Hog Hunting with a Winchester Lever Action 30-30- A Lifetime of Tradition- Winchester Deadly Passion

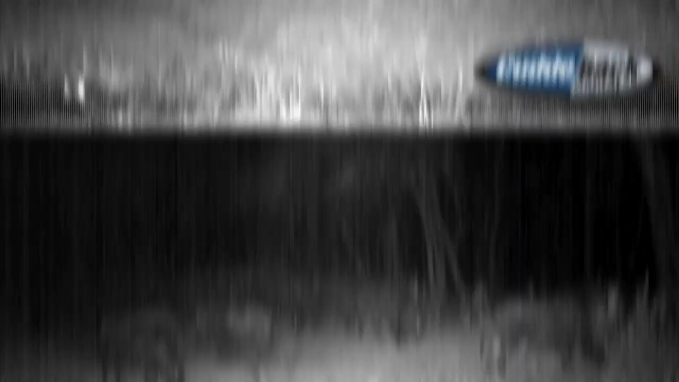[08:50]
The hogs were definitely frequenting the area, but most of them were coming through at 2-3 in the morning.